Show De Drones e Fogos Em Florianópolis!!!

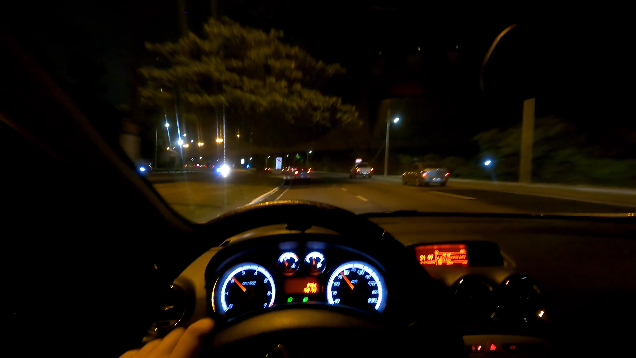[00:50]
Gretchmann. Aí pessoal, bora achar uma vaga, bora estacionar, que a virada vai ser aqui na Beira-Mar esse ano. Ihuuu, ali já fecha tudo, ali já lota, hein. Tudo travado. Aí, amor, segura aí pra mim. Amor, não tem vaga ali não, será?
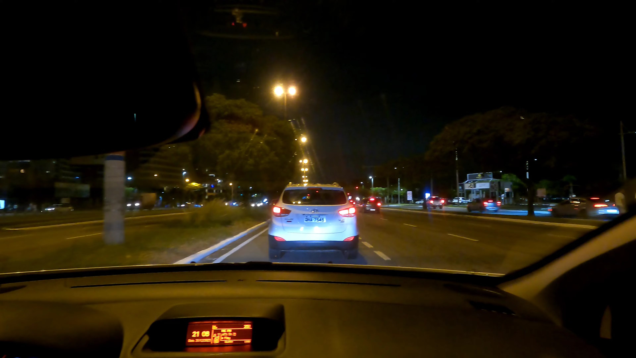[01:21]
Só... Não, ali não, amor, já tá tudo cheio, olha lá. Capaz que vai ter vaga ali, amor. Olha lá, já estão até em cima dos canteiros lá, ó.
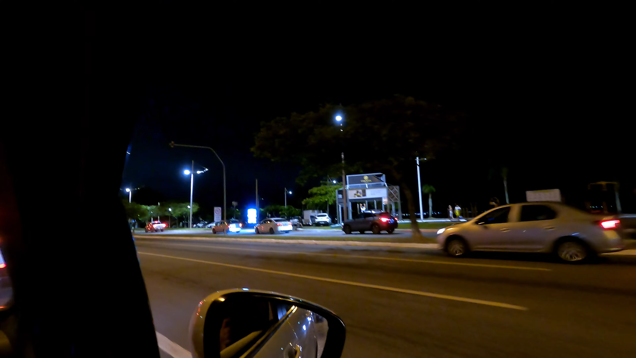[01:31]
Olha lá, lá, filma. Lá em cima dos canteiros lá, eu falei.